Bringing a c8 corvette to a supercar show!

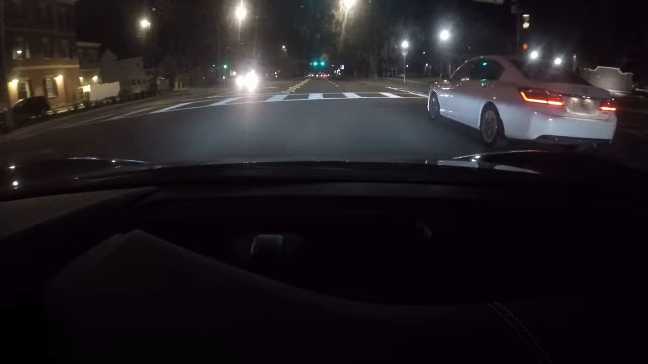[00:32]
from New York so for me I'm like I'm wearing shorts I'm warm but I just filled these tires up yesterday it was like 50 and the car is cold 30 the normal PSI are supposed to be all four corners right now are 28 so
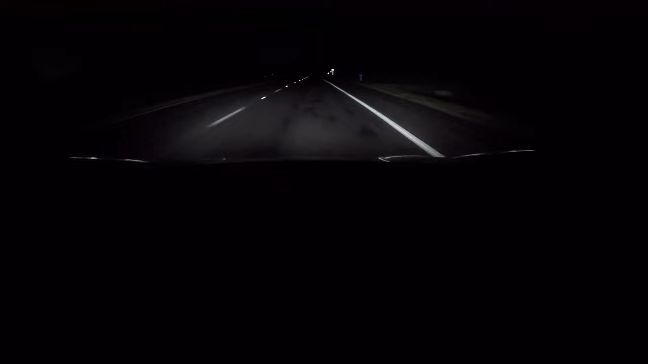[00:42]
the car is finally warm so if we get we're kind of on a highway right now it's a 79-hour road there's stop lights on this road so if we get a light like a little lunch and tires are still cold somehow going 70 miles an hour for 20 minutes I'm gonna need an explanation on that one I don't know how many of you guys are familiar with Florida roads but they're straight flat terrible this is actually a pretty sick road it's a mile long